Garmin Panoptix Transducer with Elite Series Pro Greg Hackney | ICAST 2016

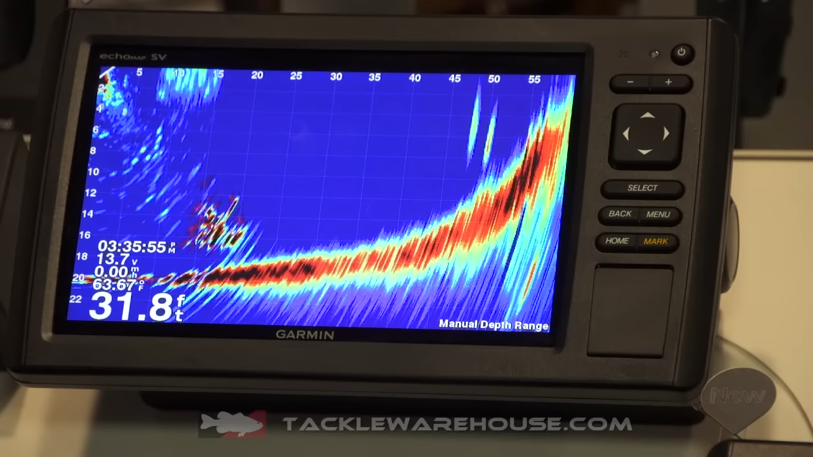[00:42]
On screen: depth 31.8 ft
Which has never been done before. Because again, it's real time. There's no delay.